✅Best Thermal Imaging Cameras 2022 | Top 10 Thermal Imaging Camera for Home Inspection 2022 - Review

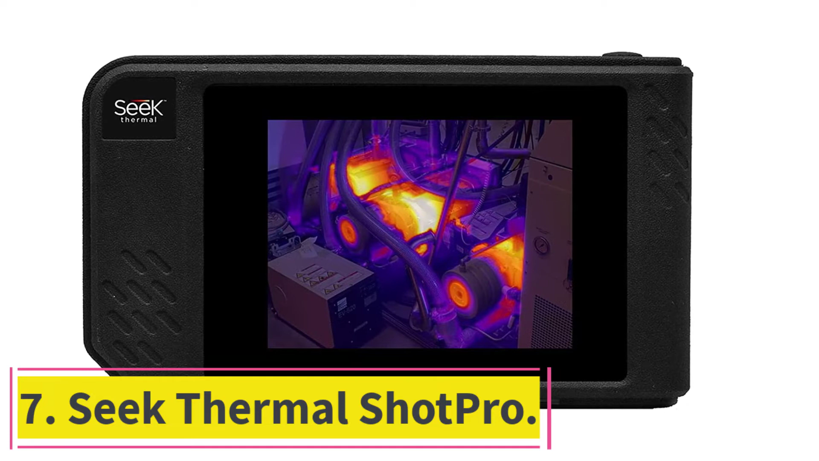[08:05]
with four gigabytes internal storage and four hour battery life the seek thermal shot
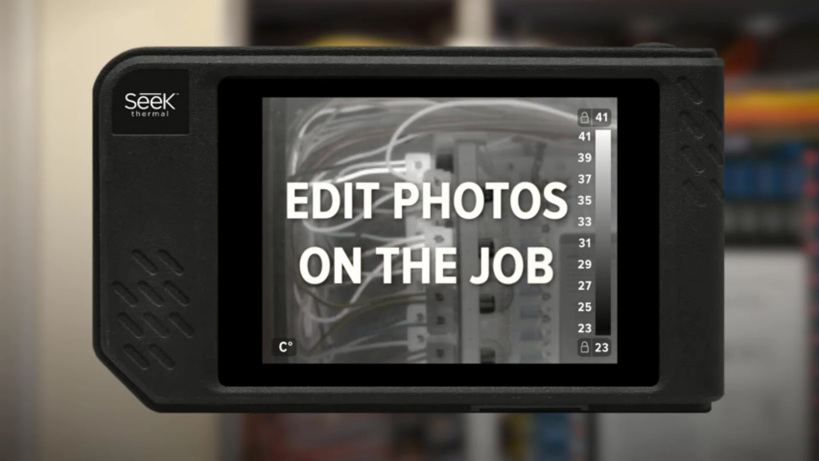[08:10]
On screen: scale top 41°C, scale bottom 23°C
pro is aimed at serious users it also has the thermal company's equivalent of floors
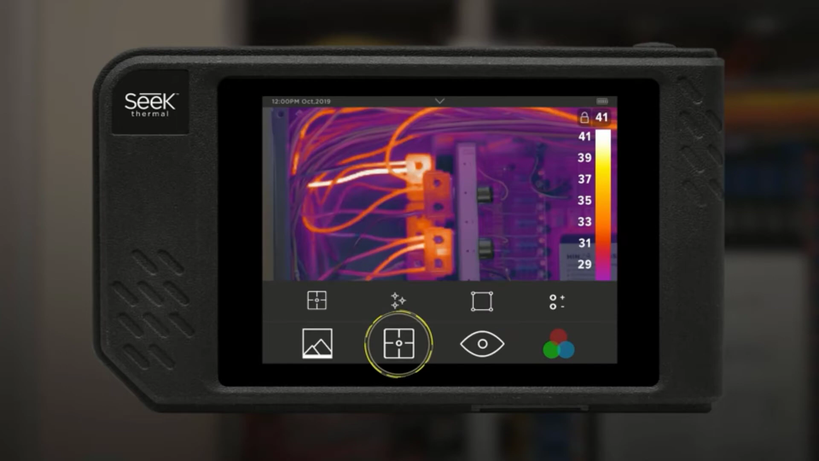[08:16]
msx thermal calls it seek fusion technology and it offers similar
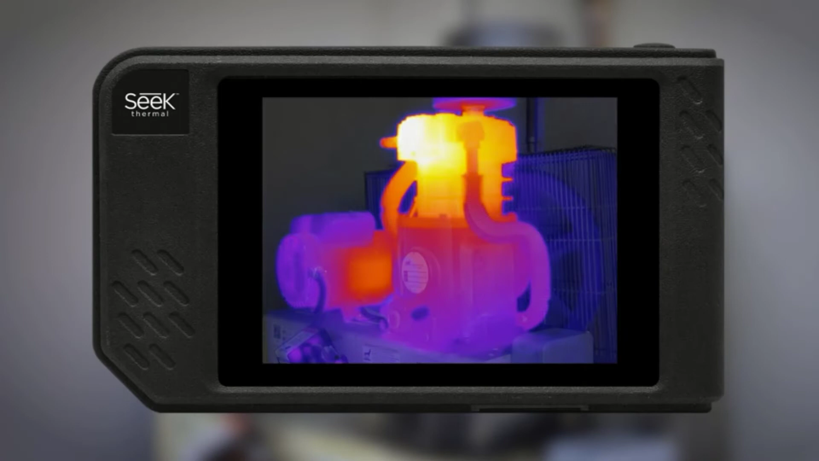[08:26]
in any given image this thermal imaging device is shaped more like a compact camera than
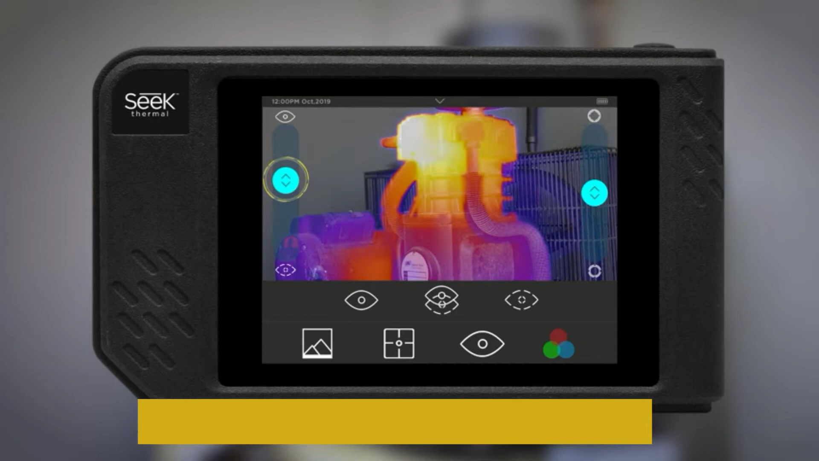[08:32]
other infrared cameras we have looked at it has a camera like hand grip on the right hand
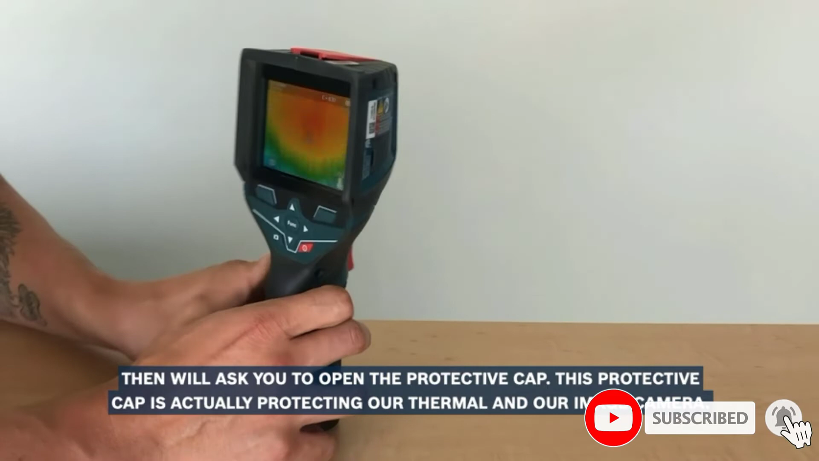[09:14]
twice the price of the previous camera so what do you get for this money first of all the bosch uses its own rechargeable
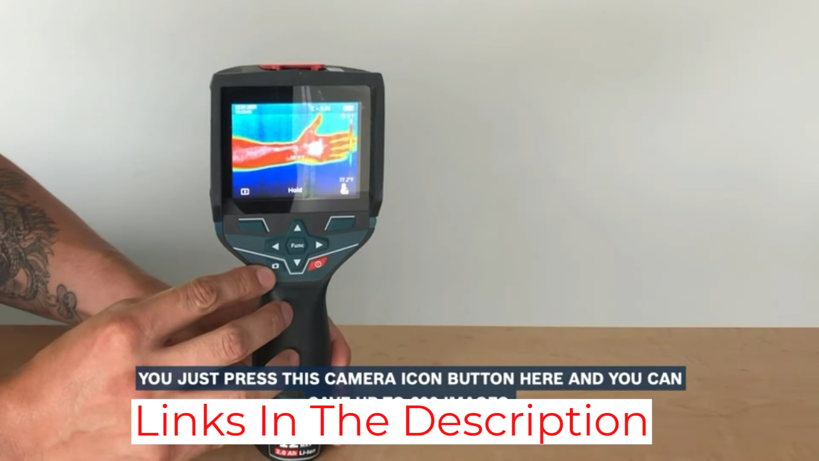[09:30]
if the four-hour battery life is not enough you can resort to four aa batteries as a backup this machine is pitched at professionals who recognize and value bosch's reputation for reliability and
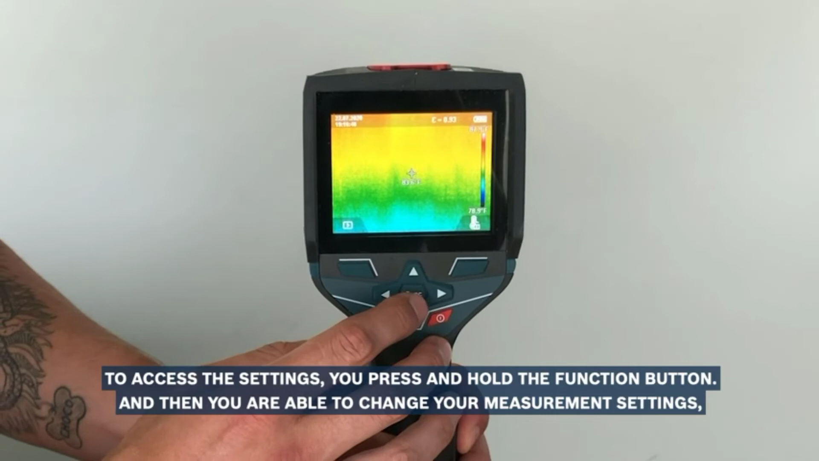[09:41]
quality it offers visible light and ir images which can be overlaid for clarity and data can be transferred via wi-fi or usb images can be shared and viewed on smartphones or computers
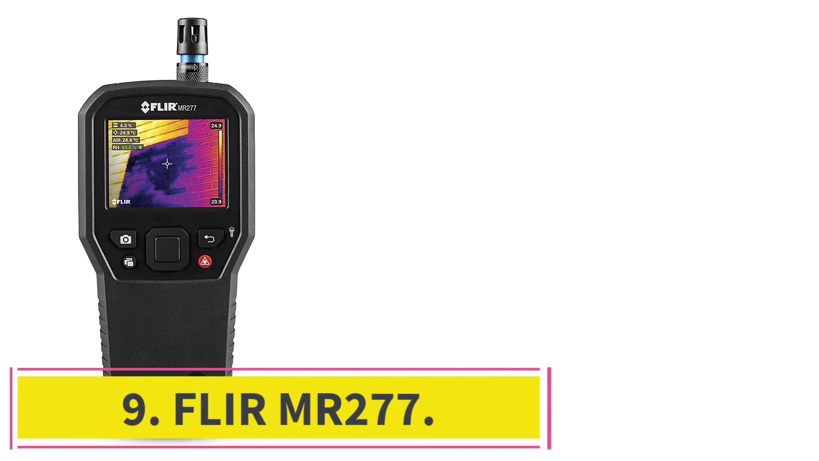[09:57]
at number nine fleur mr 277 the basic specs of the fleur mr 277 might not
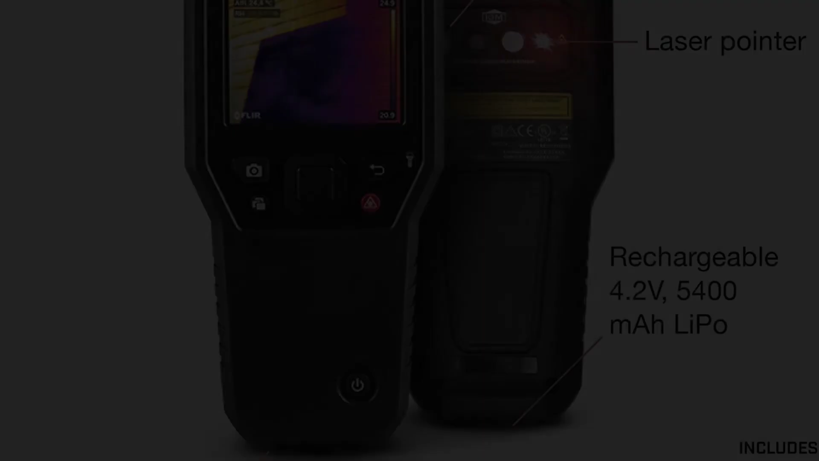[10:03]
seem that impressive especially because it is a little more expensive than the bosch
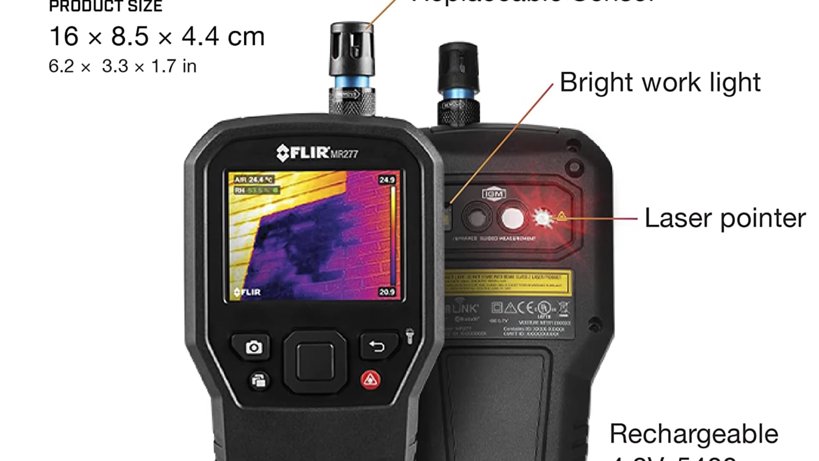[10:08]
but it has some additional tricks up its thermal
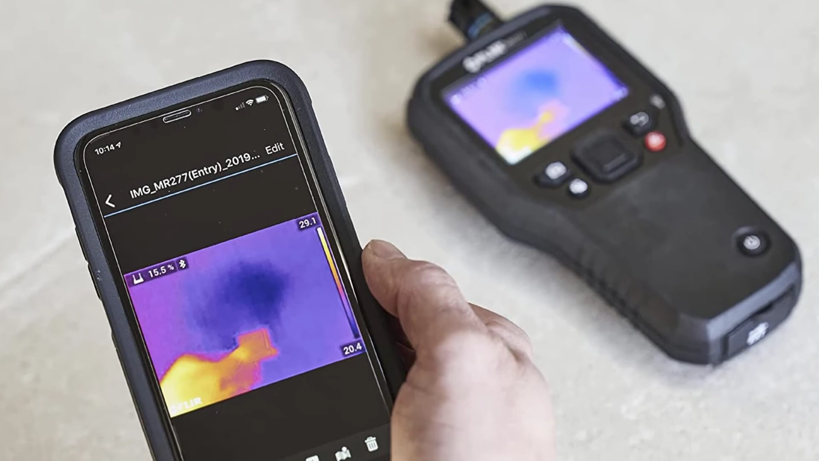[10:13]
cameras can show you where damp spots might be this relies not just on temperature